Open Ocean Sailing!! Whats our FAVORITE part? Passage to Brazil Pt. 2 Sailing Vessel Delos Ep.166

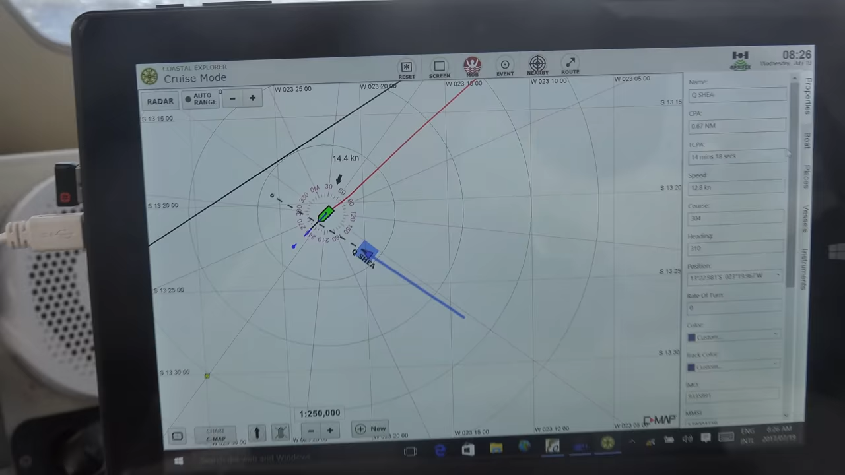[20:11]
There she is, the Kyushe. First boat we've seen on passage. She's going 12.8 knots, course, heading, position,
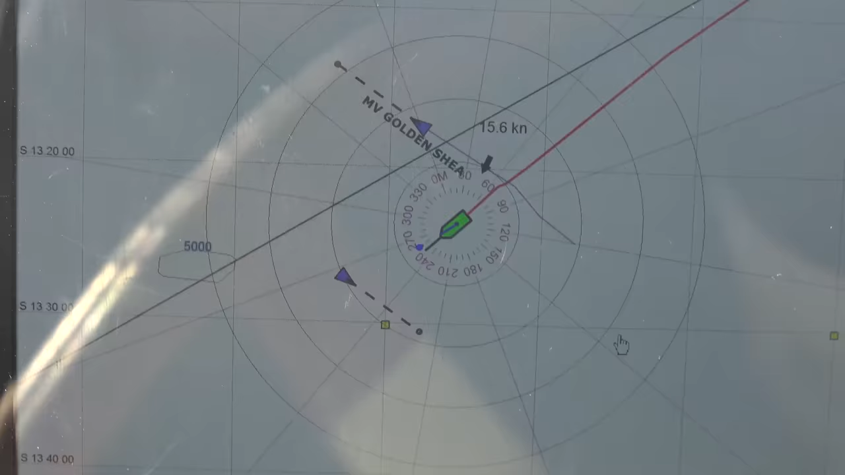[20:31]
It's going the other direction, so this must actually be a shipping lane then, because if you zoom out,